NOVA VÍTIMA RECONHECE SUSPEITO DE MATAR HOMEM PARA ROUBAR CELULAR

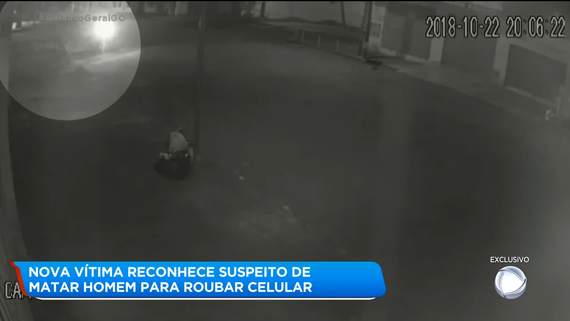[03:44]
Ele estava falando com a mulher dele pelo telefone, quando foi abordado pelo assaltante. Baleado, Wendel ainda atravessou a rua e caiu próxima à calçada. Meia hora antes de matar o Wendel, segundo a polícia, Lucas Alves tentou tomar o celular desse rapaz, que foi abordado nessa rua, também na cidade Jardim. O rapaz tentou correr, quando o criminoso efetuou um disparo. Os dois crimes, segundo o delegado, foram praticados por Lucas Alves.
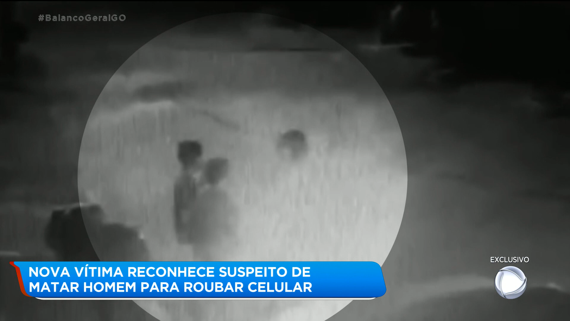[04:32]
Dois jovens estavam na calçada quando foram abordados pelo bandido em uma moto vermelha. O celular de um dos jovens foi levado pelo assaltante.